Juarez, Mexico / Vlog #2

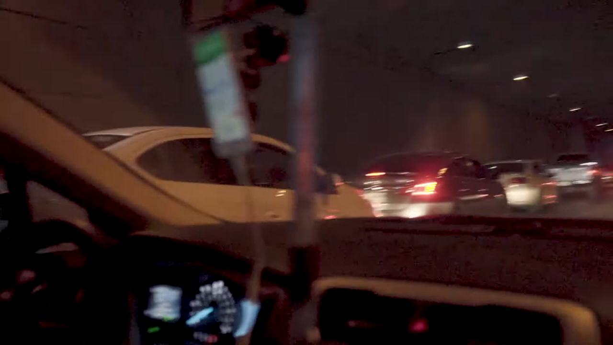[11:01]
A tunnel, my bad. Subways are for trains. We just went into this tunnel, and I'm pretty sure we took the wrong route.